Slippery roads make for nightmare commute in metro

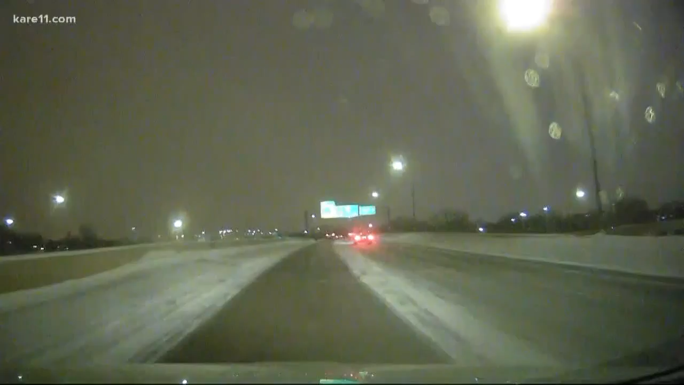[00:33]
And we'll show you the look outside our front windshield right now. And you can see there's still those layers of snow kind of between the lanes. It's kind of hard to see the lane lines, in fact, in some areas. And we actually hit a rather smooth spot here. As it turns out, this is one of the less snow-covered sections we've seen here in a little while, averaging about 35, 40 miles per hour in most areas. Again, you're dealing with a lot of compacted snow in some of these spots. But the plows are out.